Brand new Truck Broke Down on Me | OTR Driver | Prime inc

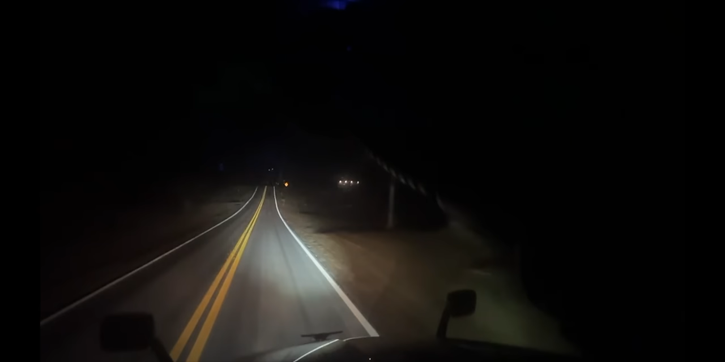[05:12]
so that i could see a little bit better but this whole roll like the last 10 miles have been like this y'all like a roller coaster bro like literally i'll be coming up on these little hills and dips like i can't see nothing on the other side of that it's making me i'm going 10 under the speed limit right now just to be safe but yeah this is crazy then it was like a ghost town like it was so creepy looking i ain't even get to see that part see they was like way bigger deeper dips than these